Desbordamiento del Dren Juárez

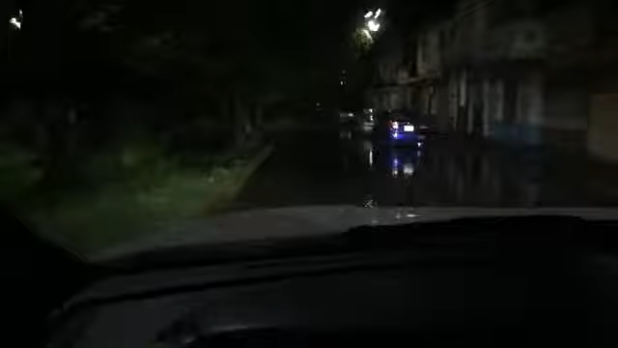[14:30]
El fenómeno está localizado en estos momentos cerca de Ciudad Obregón. Eso nos indica pues que en Los Mochis ya solamente está lo que es la cola del fenómeno meteorológico de esta depresión tropical 19E, denominada por la CONAGUA. Aquí vemos por las calles con muy poca agua aquí en la colonia Texas.